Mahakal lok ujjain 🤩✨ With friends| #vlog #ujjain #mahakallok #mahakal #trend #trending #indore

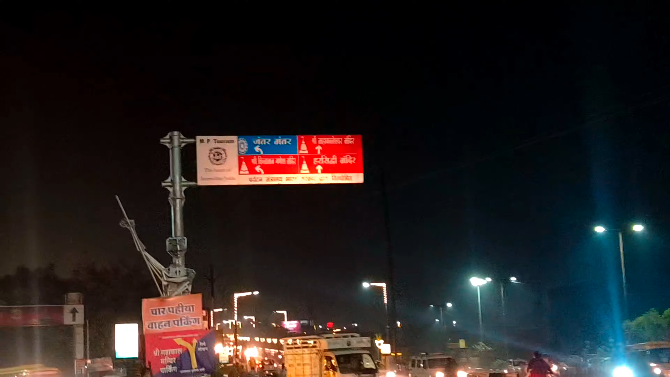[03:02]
ये देखो फ्रेंड्स ब्रिज पे से महाकाल लोक का नज़ारा, जो कि बहुत ही शानदार दिख रहा है, बहुत प्यारा लग रहा है।